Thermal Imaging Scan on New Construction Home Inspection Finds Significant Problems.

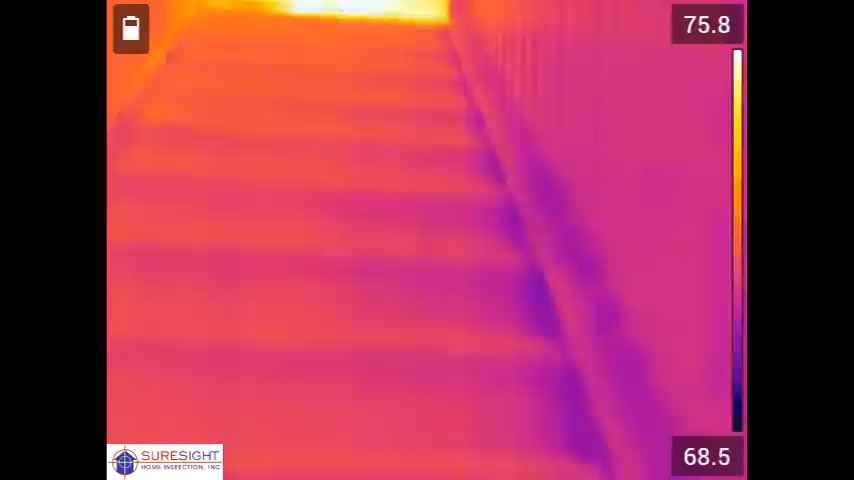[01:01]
We'll start by heading up to the second floor and as you'll see it doesn't take long before we start to see some big problems with the second floor ceiling insulation right here at the top of the stairway. This large orange rectangle in the ceiling is showing heat from the attic area above where insulation is missing or significantly misplaced.
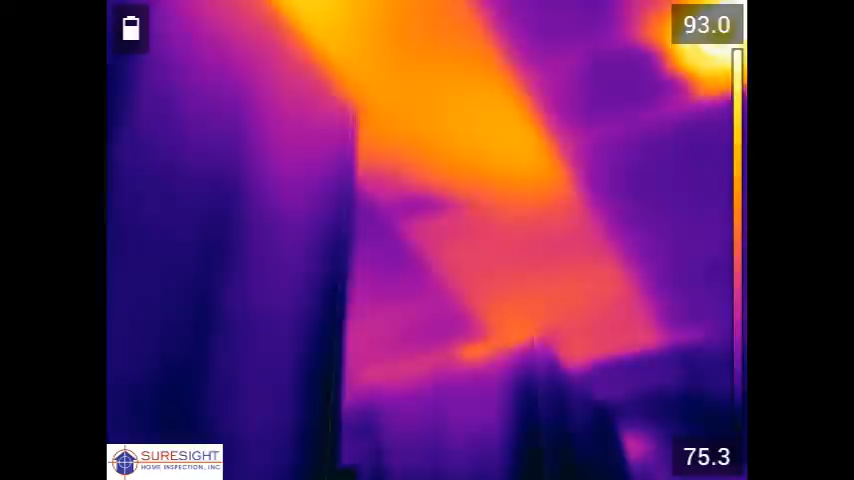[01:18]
That area is roughly 2 feet by 8 feet, so about 16 square feet of missing insulation just in this one area.
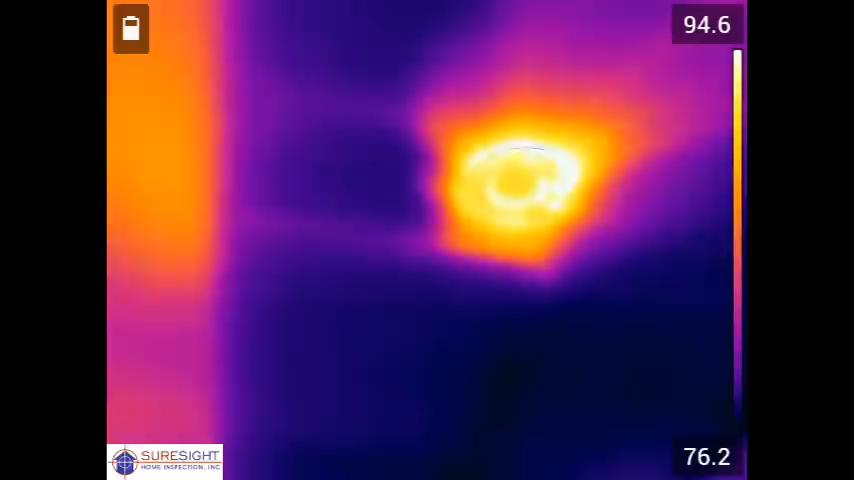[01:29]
As we scan to the right side of the second floor loft room ceiling we're going to see multiple areas with a lot of orange showing heat from the attic above. Towards the bottom of the screen here we see a large rectangular area that appears to show missing insulation.
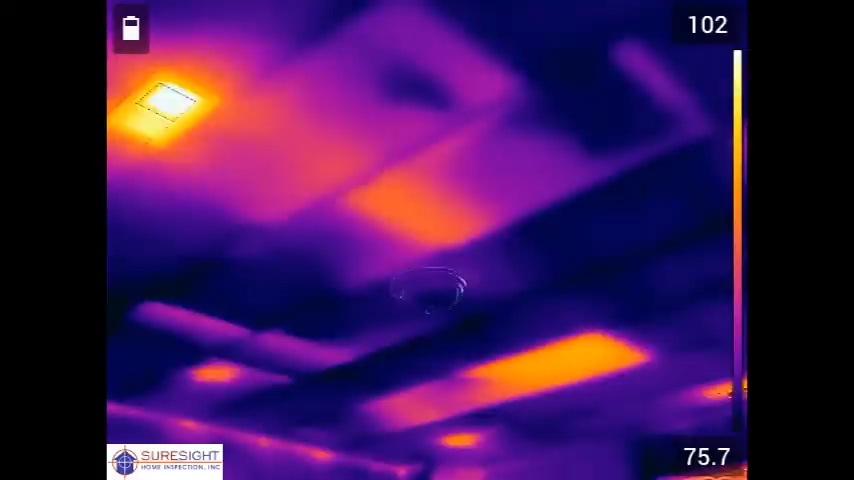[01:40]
Towards the top left that small glowing orange area is an air supply register. The two large rectangles next to it are caused by improperly placed insulation over that duct leading to the register, a very common problem that we find.
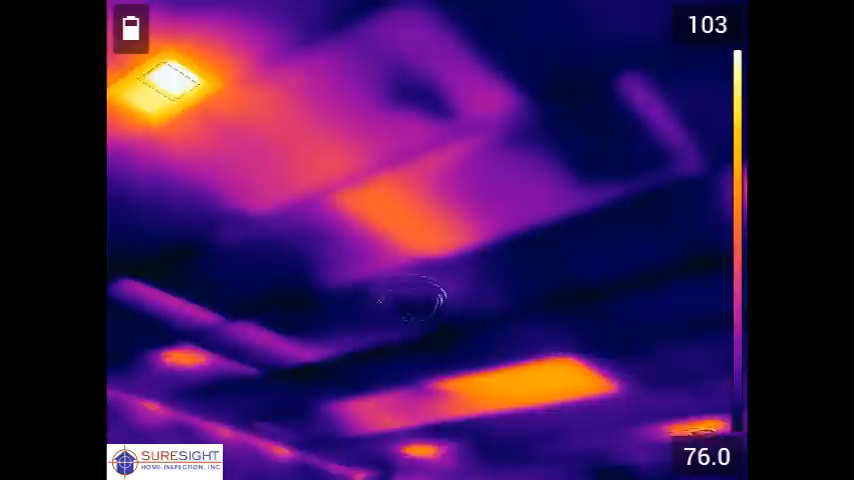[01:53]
Moving on from the loft and into the upstairs bedroom we have a
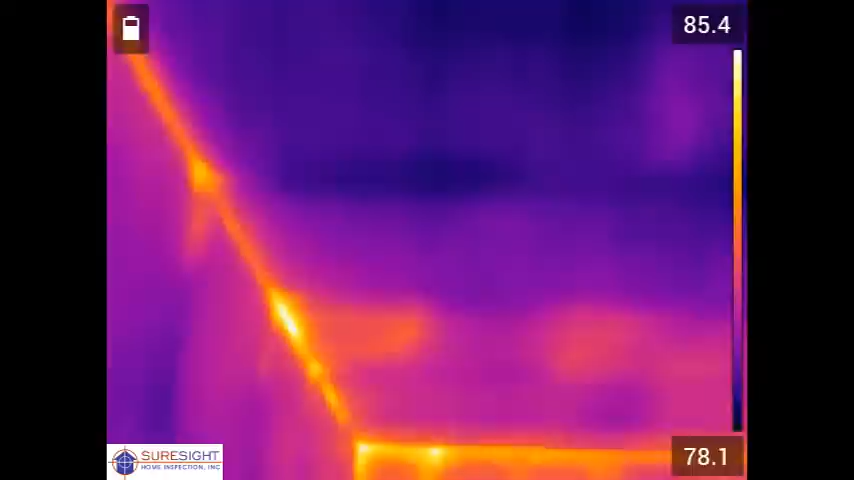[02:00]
very good find as there was no problems visible from inside or above.
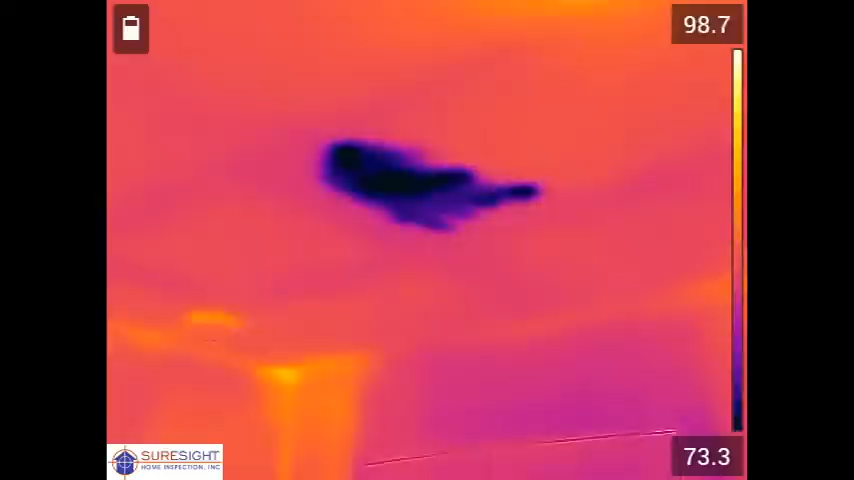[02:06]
This large purple blob here on the ceiling is moisture that we later determined to be from a leak from the furnace exhaust vent. There was no visible stain on the ceiling during the inspection.
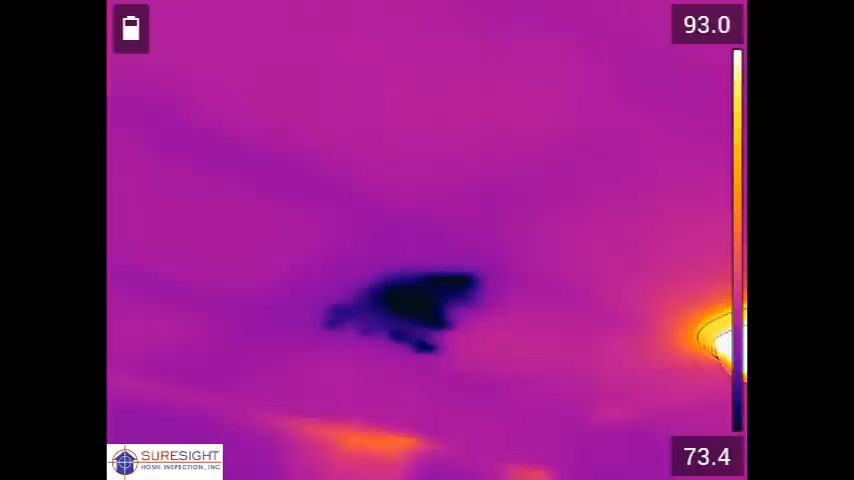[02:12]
Nothing visible from above indicated a problem so this would have never been found if not for a thermal imaging scan.
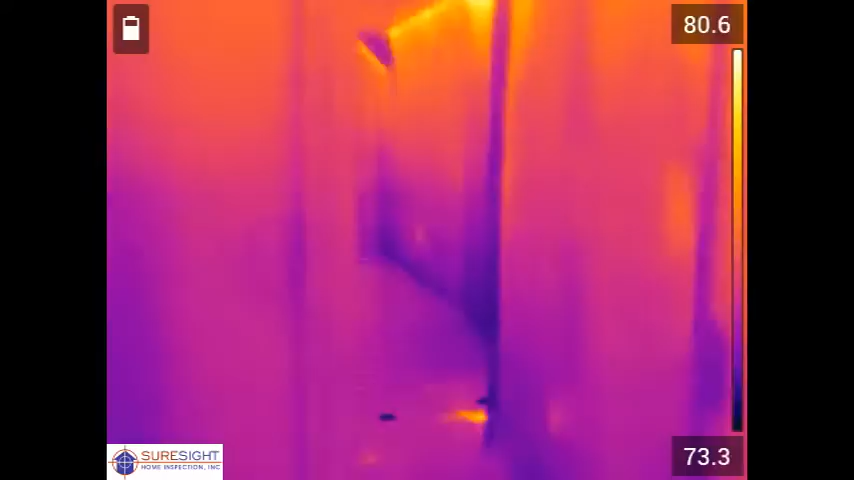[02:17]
It may have been weeks or months into the heating season that this thing started to show through.
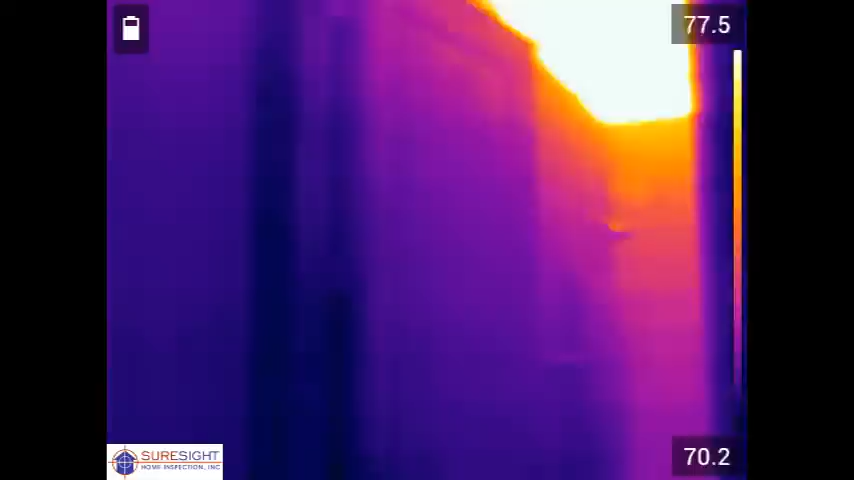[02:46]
installer who came after the drywall was installed never knew to add any insulation over the front half of the home.
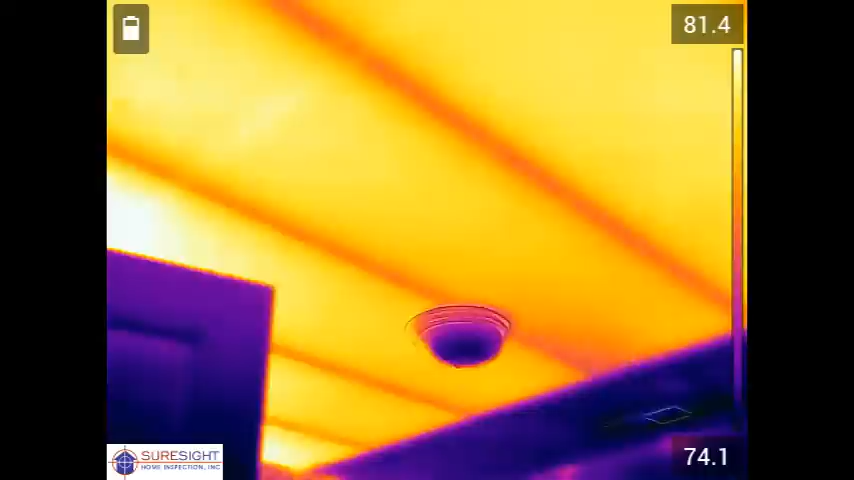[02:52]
That bright orange ceiling looks that way because there's no insulation installed. None. Because there's no attic access to this part of the attic this would have never
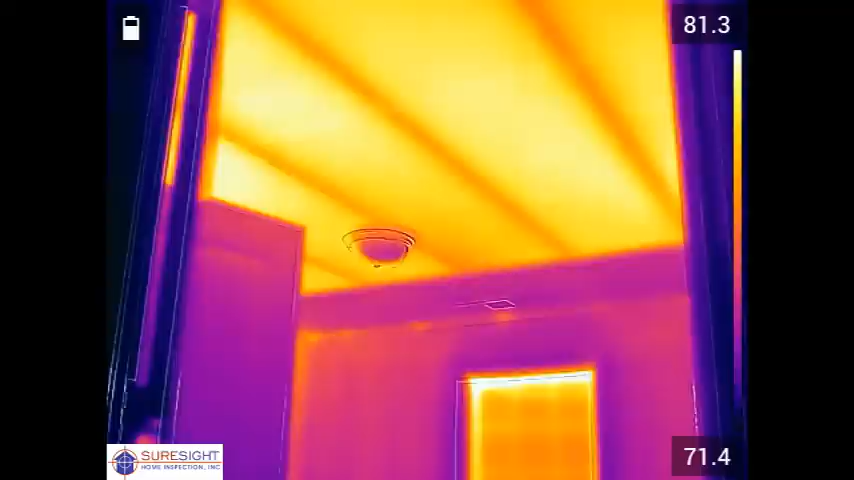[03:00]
been found if the client had not opted for the thermal imaging scan.
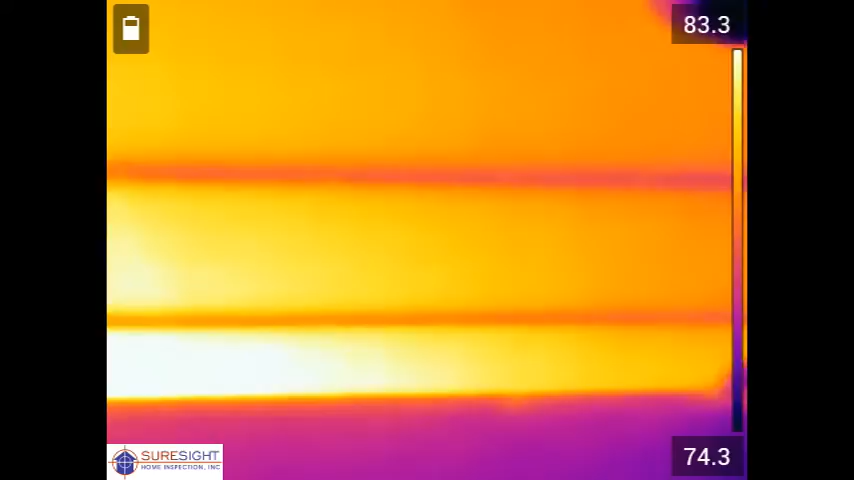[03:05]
As we can see here the entire bedroom ceiling and its closet are uninsulated.
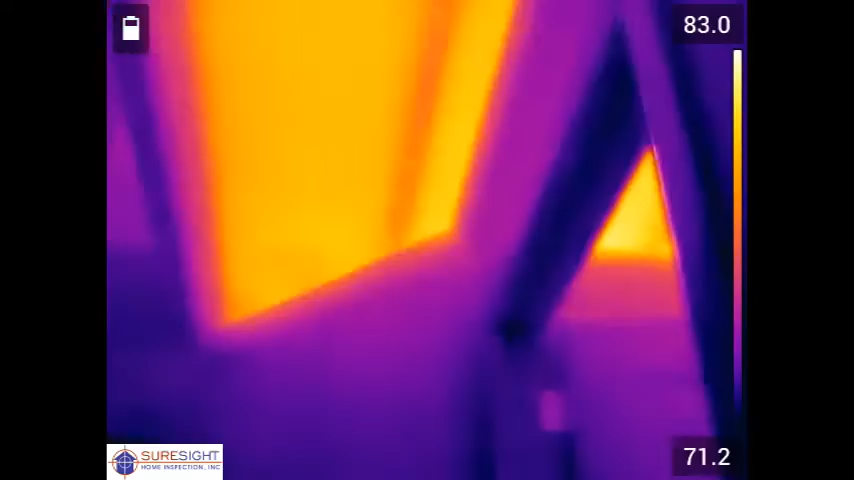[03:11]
The hall ceiling is uninsulated and even into the bathroom also missing insulation.
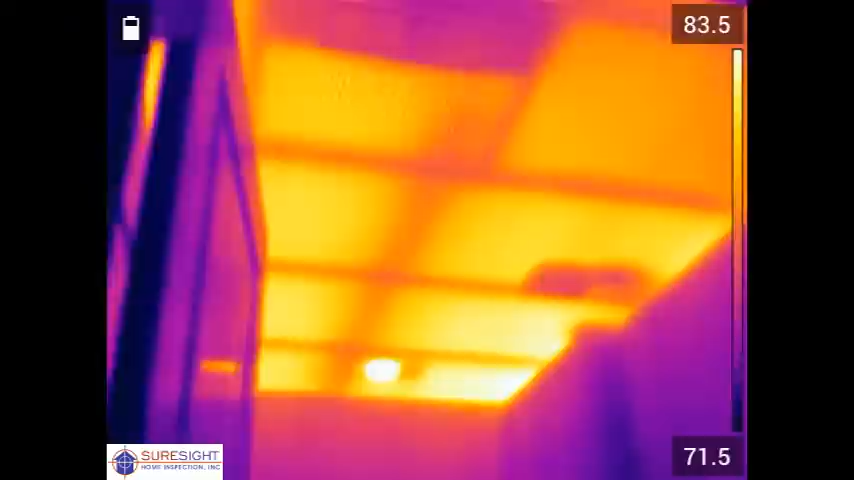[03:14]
This is going to result in significant energy loss and difficulty heating and cooling the room.
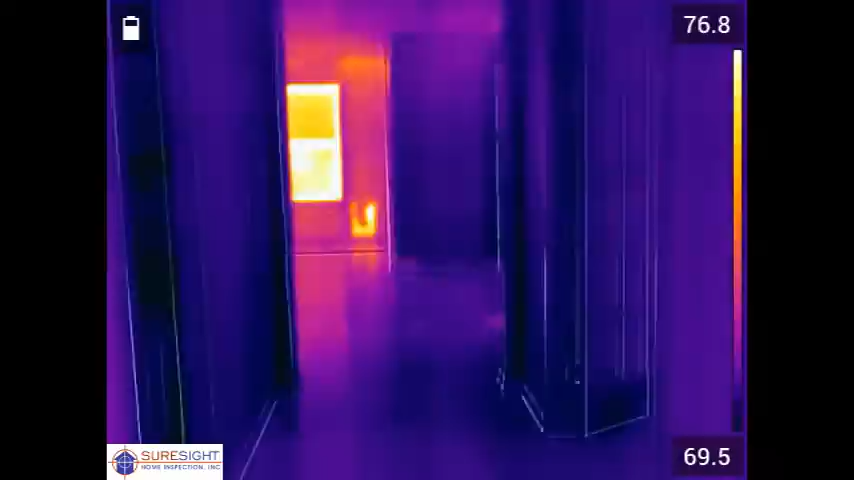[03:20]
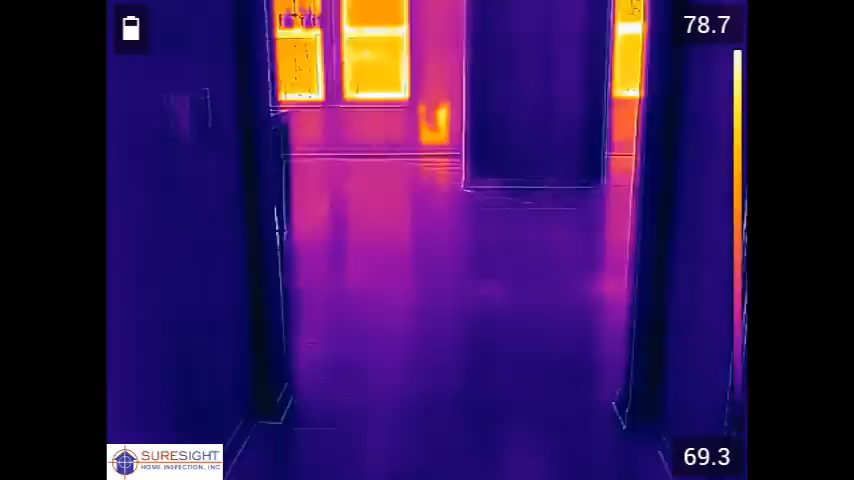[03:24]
As we head to the rear wall of the home we see some hot spots for missing insulation in the bottom of the wall cavities just to the left and right of that partition wall there.
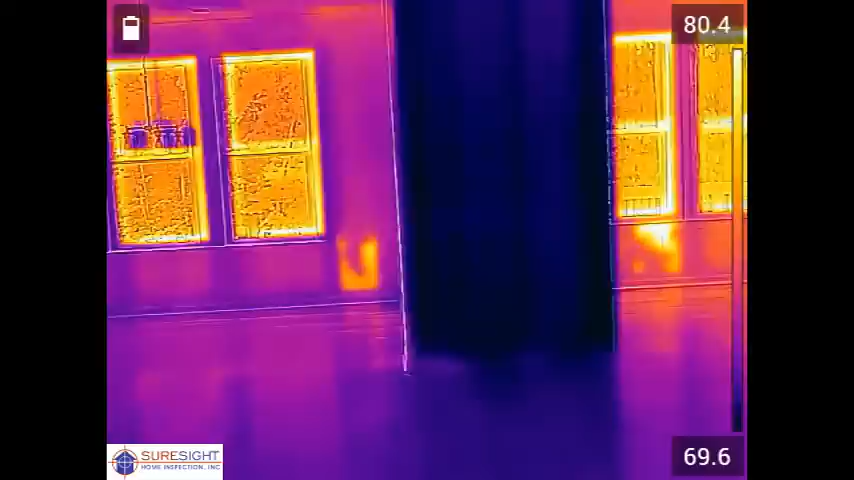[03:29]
That's likely from electrical wiring maybe a hose bib on the outside